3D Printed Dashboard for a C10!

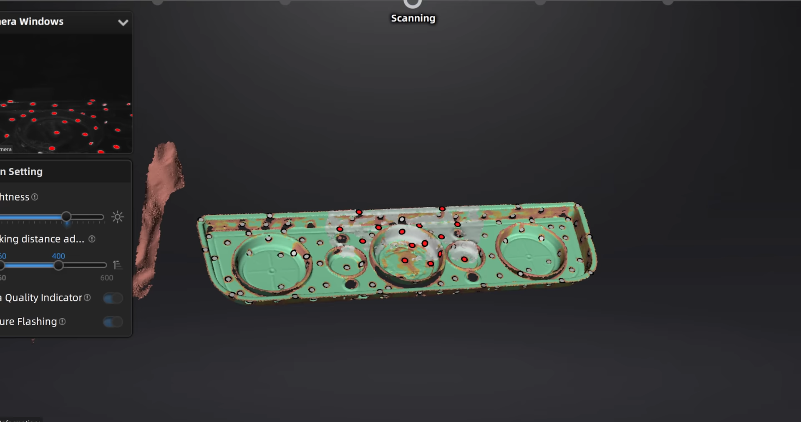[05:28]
I will note that RevoPoint specifically told me not to over scan things like that, going over and over them to get every little detail,
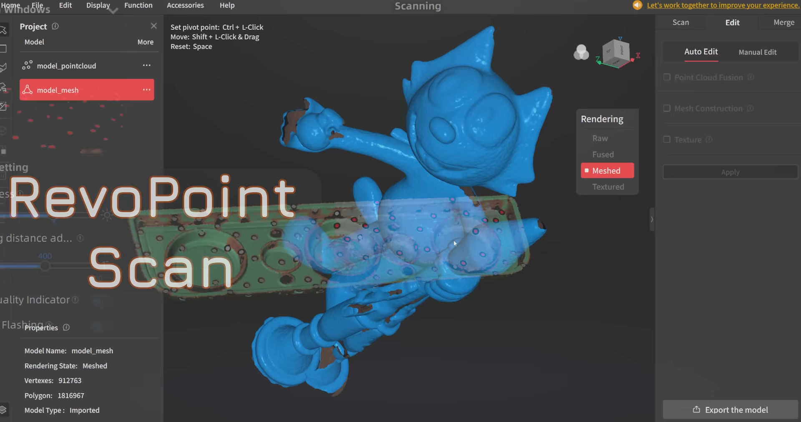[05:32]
because that would lead to a little confusion in the point cloud and like fuzzy texture on the outside of my scans that just wasn't there in reality.
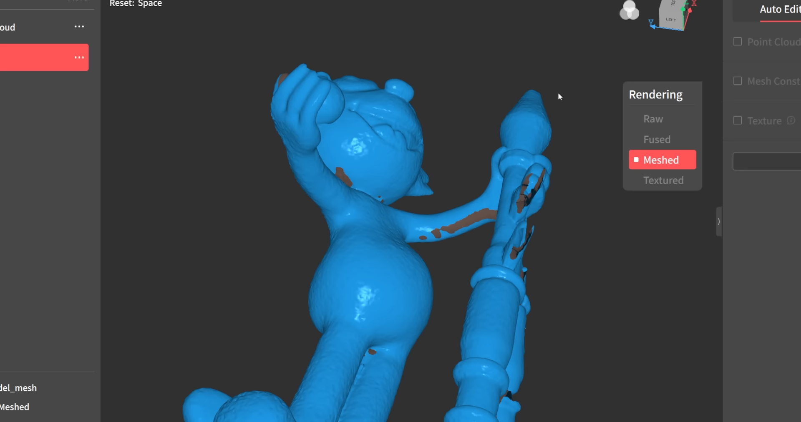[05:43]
Though I found the EinScan just did a better job handling that overall.
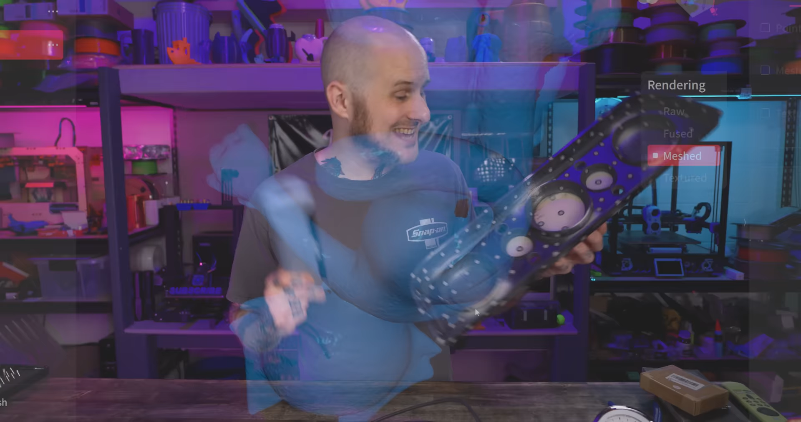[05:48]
With every nook and cranny scanned on this thing, I can move on to exporting a file that I can then start working with to design.
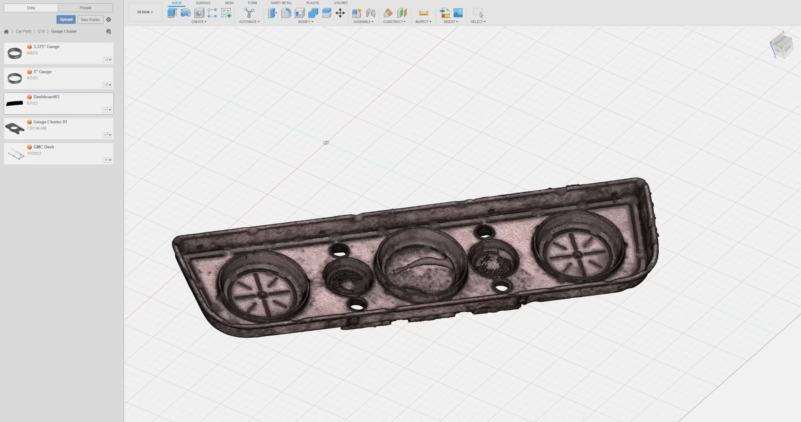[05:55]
So I'm going to export an OBJ file that I can open up in Blender or what I'd use Autodesk Fusion 360. Now this render has a lot of detail, a lot of polygons going on, and that is hard in Fusion.